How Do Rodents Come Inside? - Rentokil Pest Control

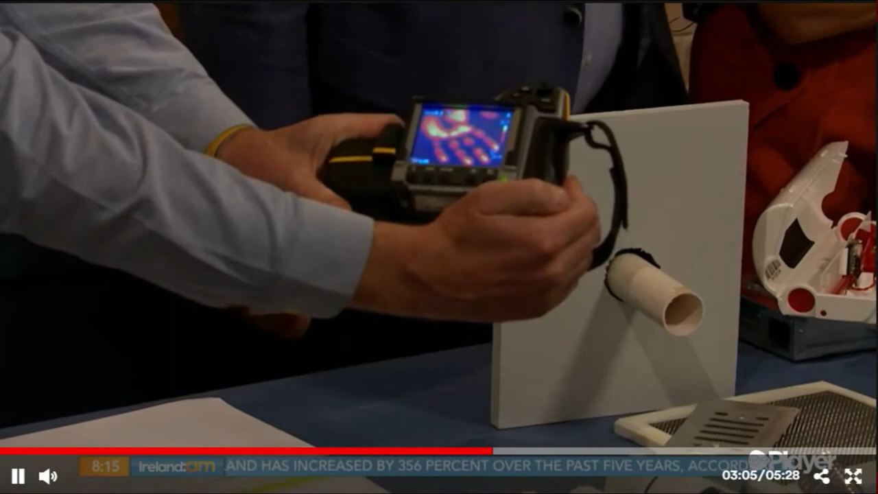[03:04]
oh have you washed your hands today mr g that's disgusting that's my heat map oh it's heat
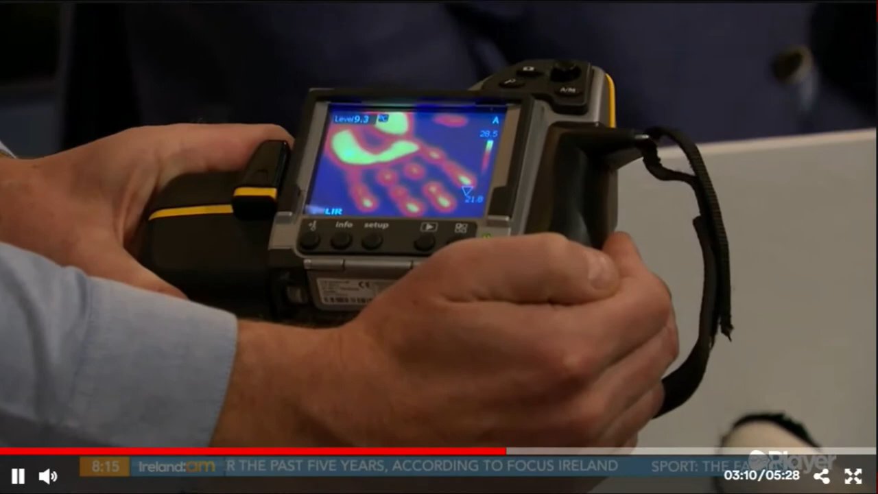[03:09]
it's that's my that's your heat map so that's